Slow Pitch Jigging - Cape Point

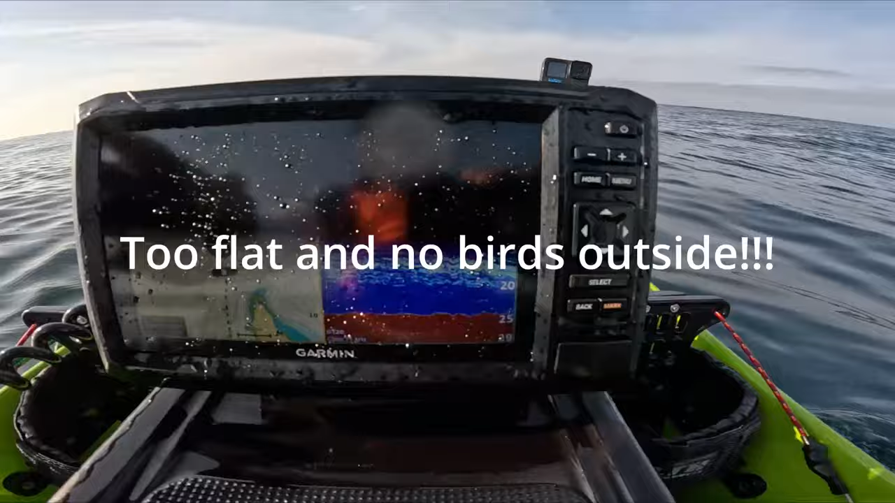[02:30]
That's how the screen looks. There is actually quite a number of them sitting there. Lekker. Hey guys, and there's a good example. A nice little sunfish in front of us.